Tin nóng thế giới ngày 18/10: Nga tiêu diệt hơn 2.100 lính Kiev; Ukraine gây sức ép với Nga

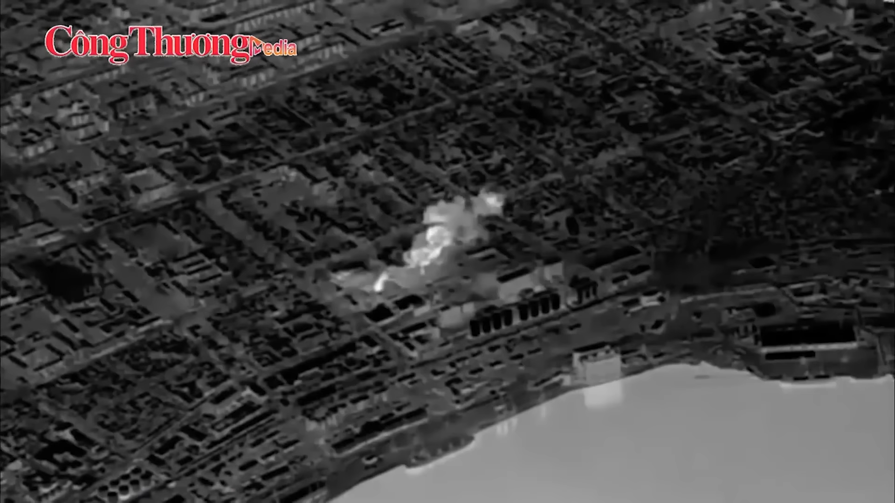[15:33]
Theo Bộ Quốc phòng Nga, cuộc tấn công bằng tên lửa của Nga đã phá hủy một cơ sở của Ukraine chuyên sản xuất và sửa chữa xe bọc thép tại thành phố cảng Nikolai.
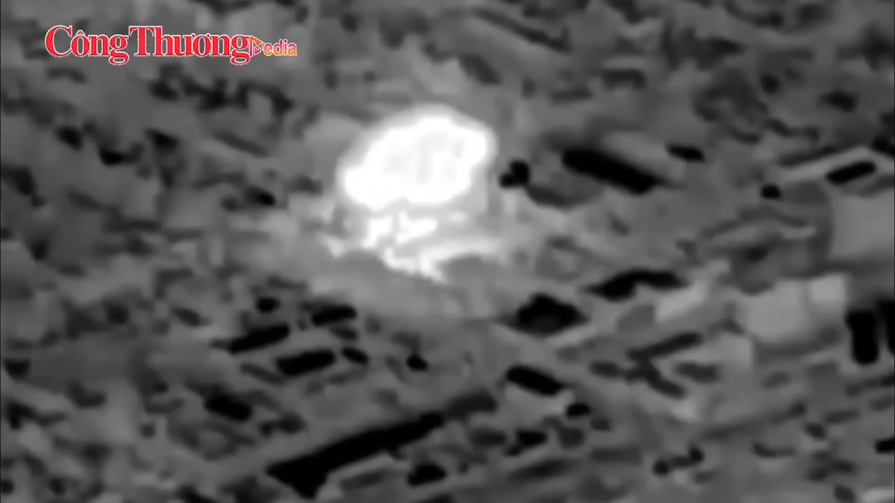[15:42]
Quân đội Nga đã công bố video cho thấy 5 tên lửa tấn công cùng một địa điểm vào ban đêm. Mục tiêu là khu công nghiệp bên cạnh một cảng ở Nikolai, thành phố được xây dựng ở phía nam sông Bớc, cách biển đen khoảng 60 km.
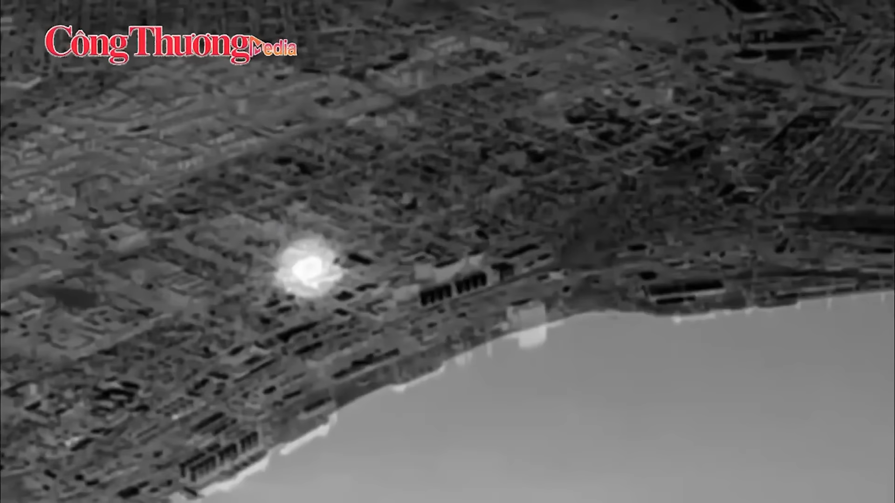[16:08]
Hồi đầu tháng 10 năm 2024, Bộ Quốc phòng Nga cũng tuyên bố tiến hành cuộc tấn công bằng tên lửa X-Scanner tại một cảng của Ukraine ở vùng Odessa,
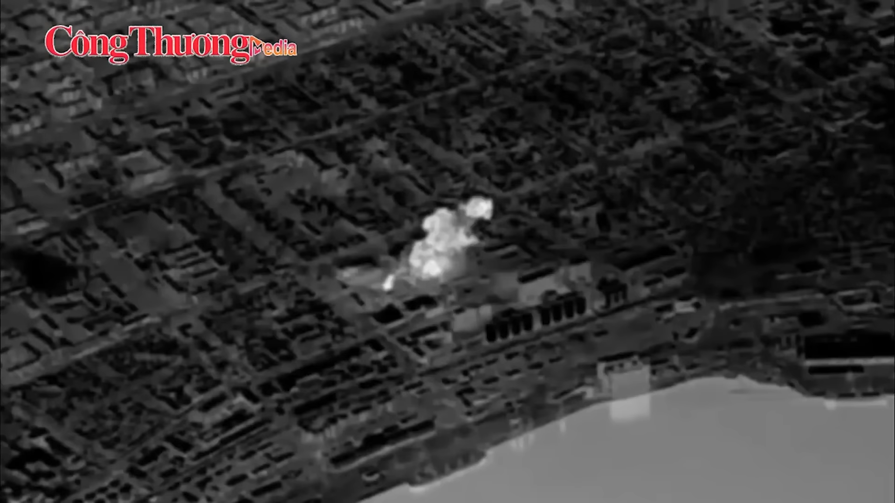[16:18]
nhằm vào một con tàu đang bốc rỡ vũ khí mà Nga cho rằng châu Âu đã cung cấp cho Ukraine.
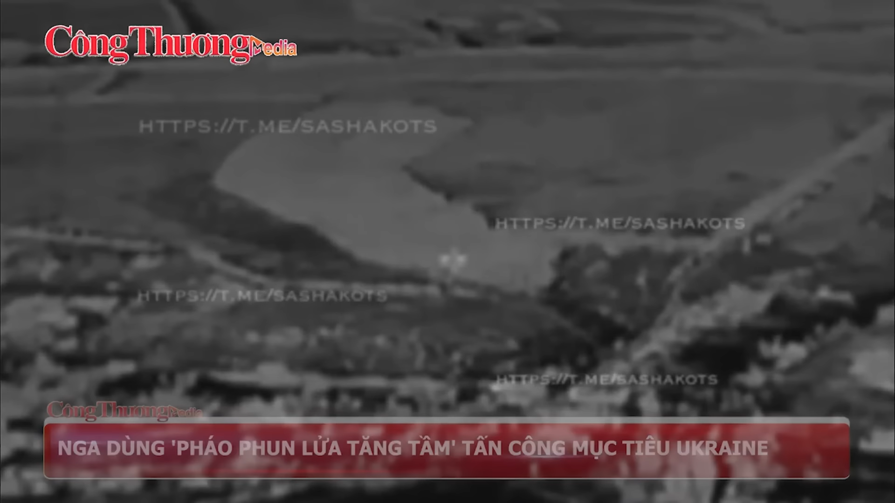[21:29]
Phóng viên chiến trường Nga Alexander Kost vừa qua đăng video từ thiết bị bay không người lái cho thấy pháo phản lực nhiệt áp Tos-1A tập kích vị trí của quân đội Ukraine.
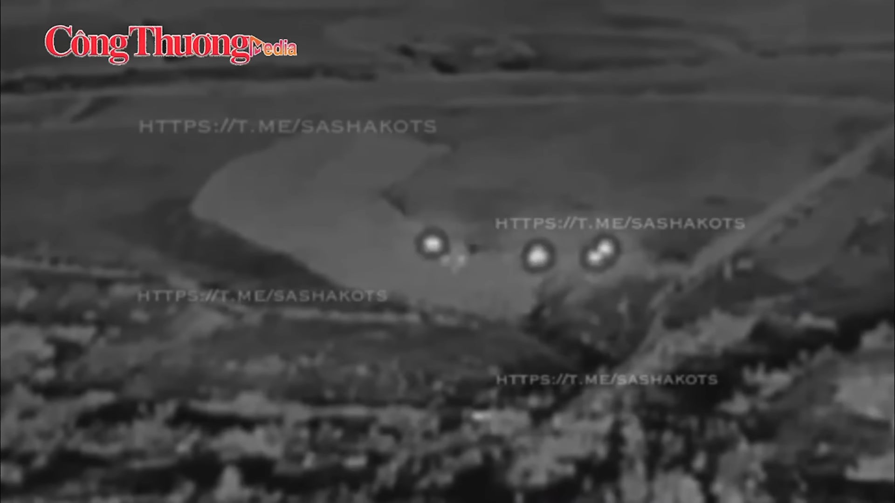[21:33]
Thời gian và địa điểm ghi hình cụ thể không được tiết lộ.
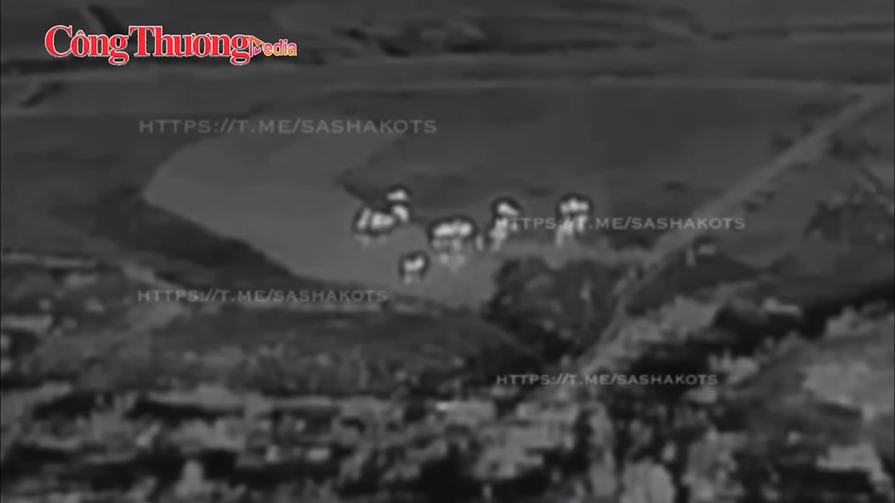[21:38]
Đây là hình ảnh đầu tiên cho thấy tổ hợp Tos-1A khai hỏa loại đạn mới. Tôi sẽ không nêu đặc tính kỹ thuật của nó vì thông tin chưa được công bố.
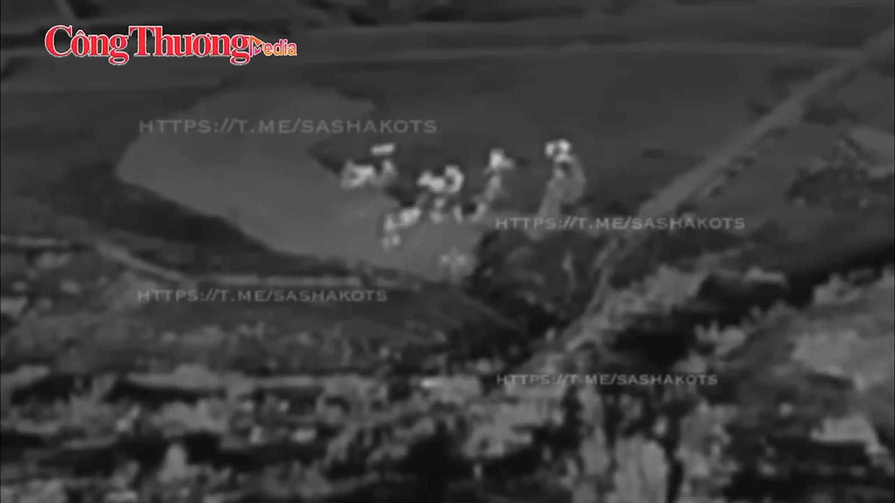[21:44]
Tuy nhiên, tầm bắn và diện tích bao phủ của loại đạn này đã tăng đáng kể, phóng viên Nga cho hay.